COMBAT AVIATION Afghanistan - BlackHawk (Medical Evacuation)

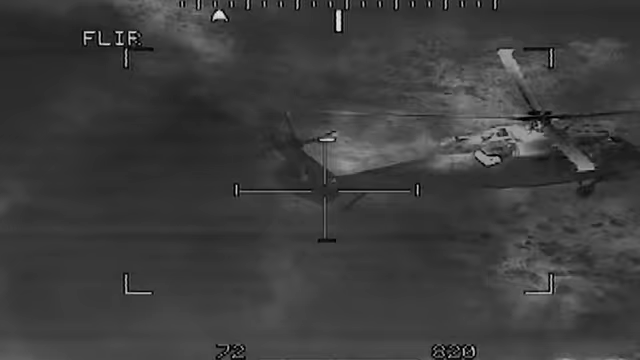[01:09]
our left front is probably the flattest spot once
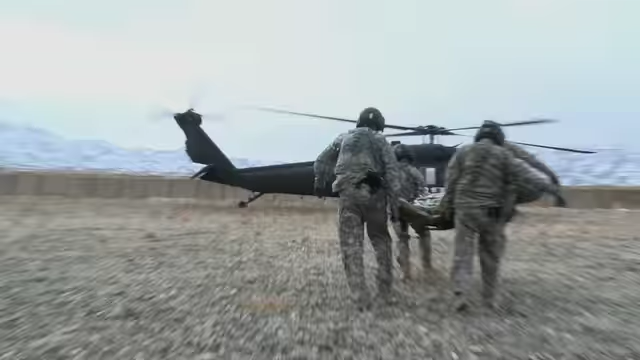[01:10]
we've touched down on ground at location three to five minutes to get
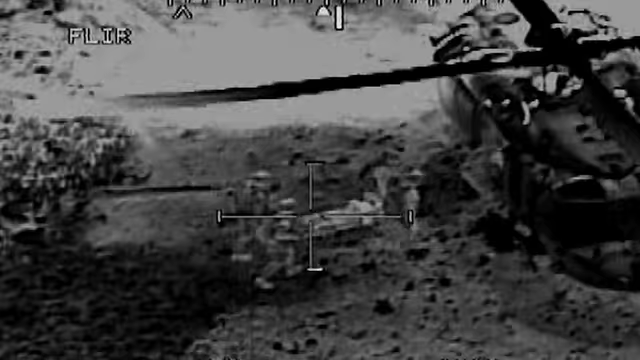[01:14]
out of the aircraft make contact with the patient the ground medic receive a brief report and